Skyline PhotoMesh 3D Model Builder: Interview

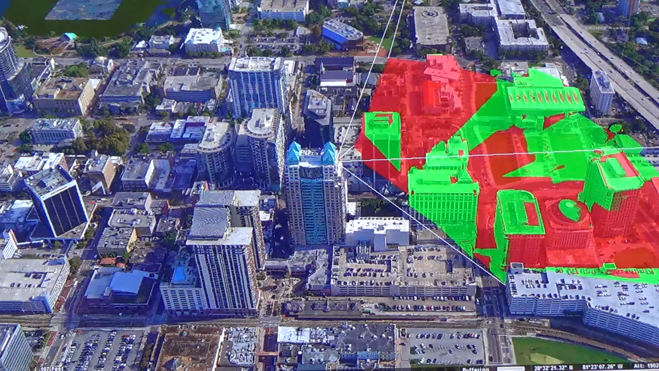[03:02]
multiple 3d viewsheds in the same scene as well so again it gives you the idea to figure out your overwatch